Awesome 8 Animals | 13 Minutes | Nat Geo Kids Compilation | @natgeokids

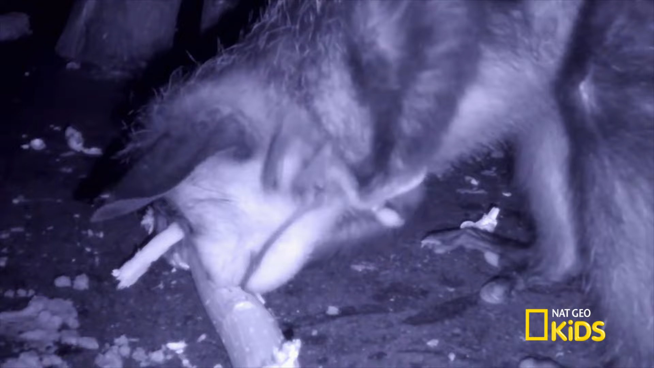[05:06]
It may look bizarre, but this primate is related to chimpanzees,